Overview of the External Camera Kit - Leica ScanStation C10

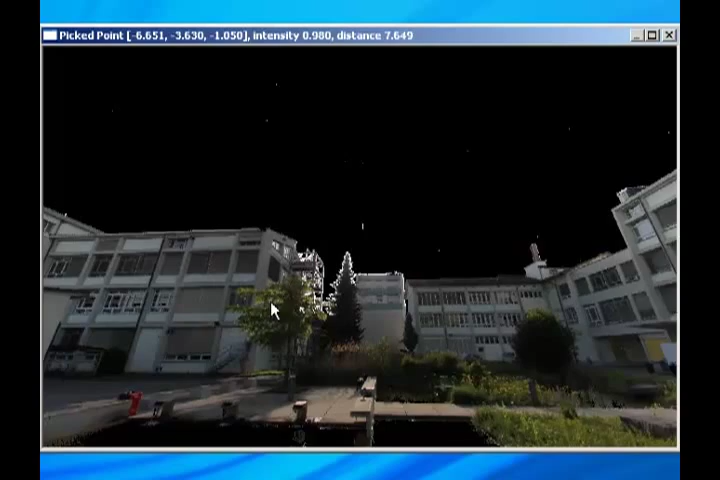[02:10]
You can see right away quite a few differences between this colored point cloud and the cube map. In particular, the sky is black. That's because there are no points returned from the sky, usually. And when there are no returns, well, then the background black is simply applied. But another important difference is you're free to change your point of view.
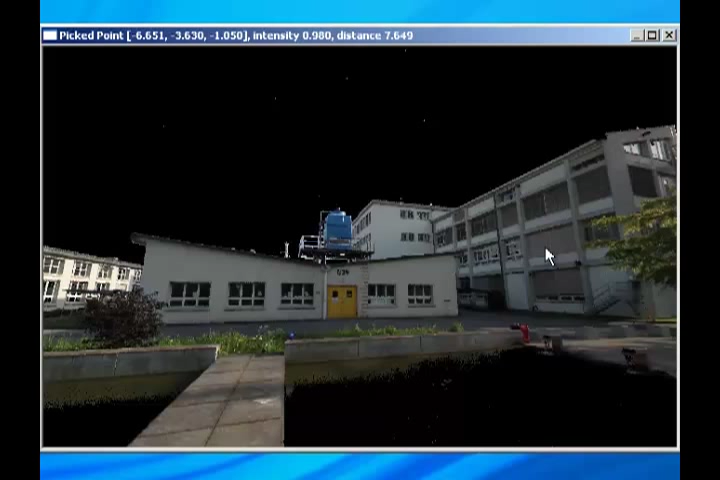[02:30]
So, in particular, if I select, say, a point on this target on the ground, I'm able to rotate away from the point of view of the camera
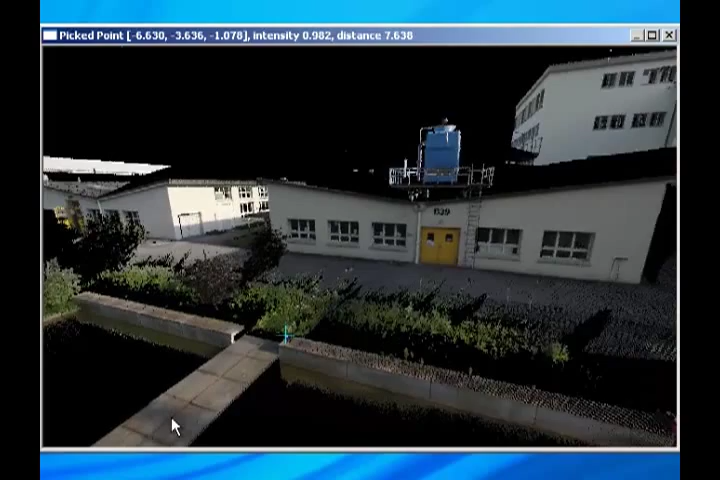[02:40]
and look at the data set from other viewpoints and other vantages. You can also change the point coloration from EOS 60D colors to the intensities of the returns, giving you a sense of the quality of the match. Here's the straight intensity as a black and white,
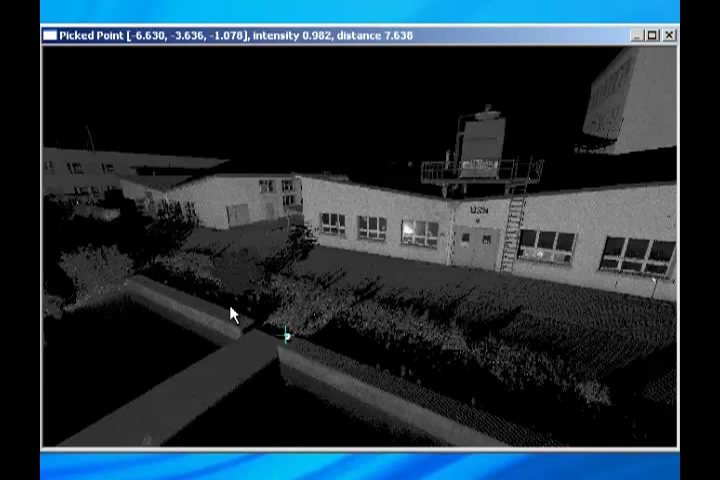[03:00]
and also the false colors that you are more typically associating with a view inside of Cyclone.
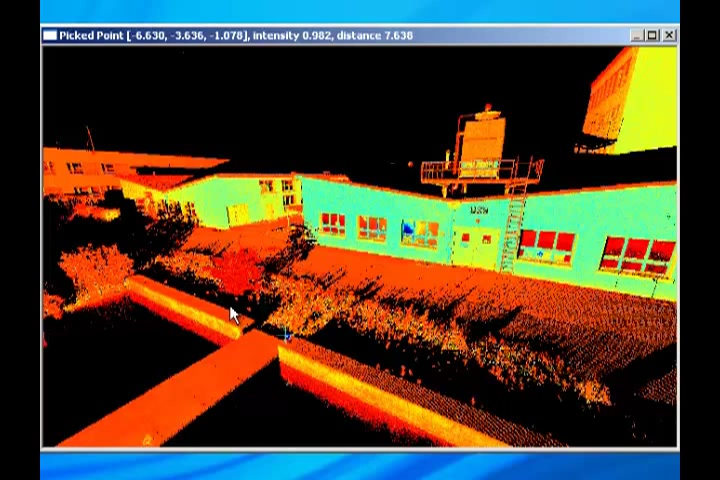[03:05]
And finally, we can reapply the colors, and those are the colors from the EOS 60D.
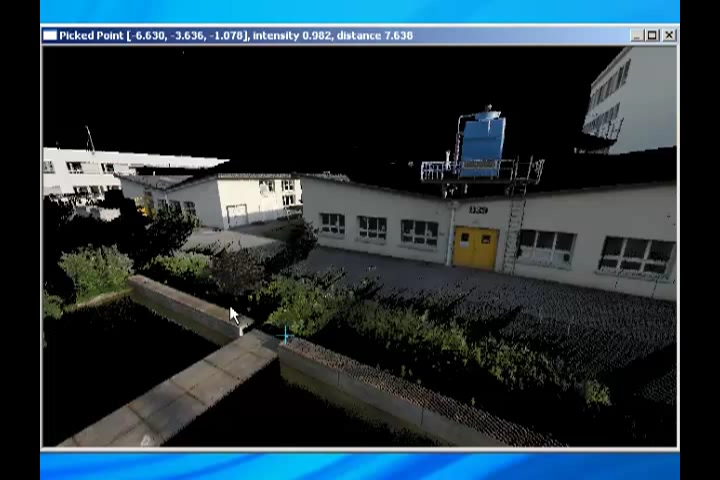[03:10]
The point cloud and the cube map shown here gives a sense of what results to expect when using the Leica External Camera Kit.